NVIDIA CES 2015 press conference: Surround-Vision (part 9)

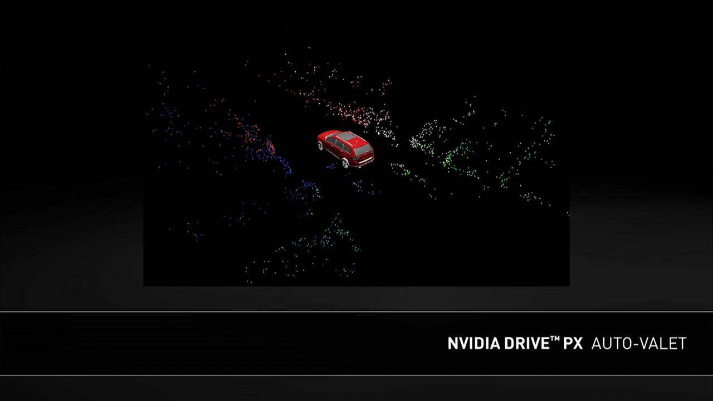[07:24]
based on both those features and their positions in the images and the poses of the cameras, which we determine algorithmically, reconstruct the 3D positions of the actual geometry in the scene. So if I pause it for a second, like right here, for example, I can actually rotate around this in real time, and it gives you a sense for the points in the scene and the structure of the environment around the car. So this is an important building block because what we need is for the algorithms that happen after this,